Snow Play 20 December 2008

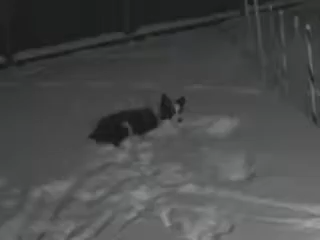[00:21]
What are you doing out there? There's Kirby. He's going crazy.
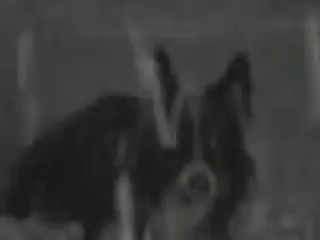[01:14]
Good boy.
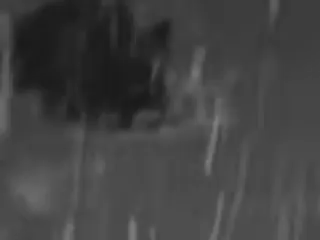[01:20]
I hear red boys playing somewhere. Oh, there they are. Behind the... Oh no, where are they going? Here they are. Let's pan out here.
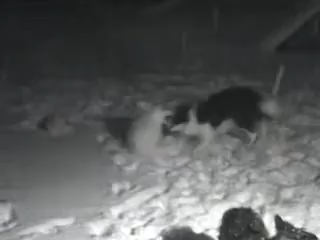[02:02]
Oh no, what's that crazy puppy going on?
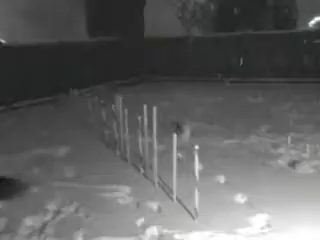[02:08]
Oh no, where is he? There he is.
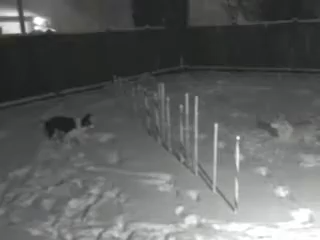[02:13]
Go get him. Oh, Slider's in it now. Go get him.
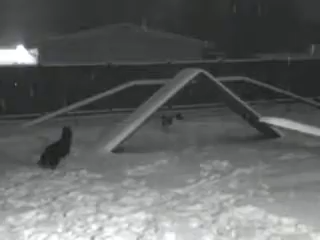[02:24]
Ready, go. Oh no, I can't keep up with him.
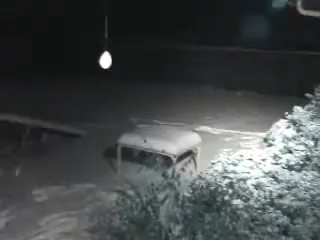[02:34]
Oh no, look, they're moving over.
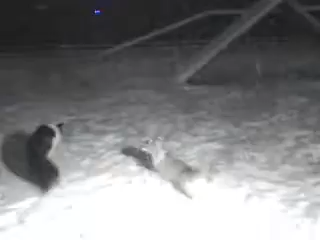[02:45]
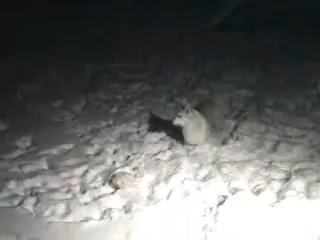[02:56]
Slider, don't you know how to play with them? Go get them!
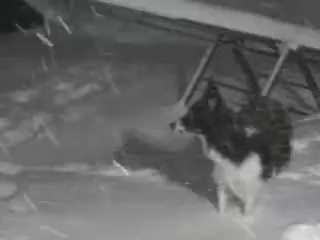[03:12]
Ready? Where's the squirrels? Are there squirrels out there? Go get the squirrels! Are there crows?
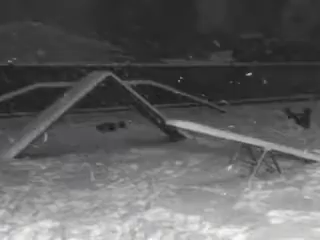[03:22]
Go get the crows! Ready? Go! Oh, they found another ball. Oh, there, we got another one. Oops.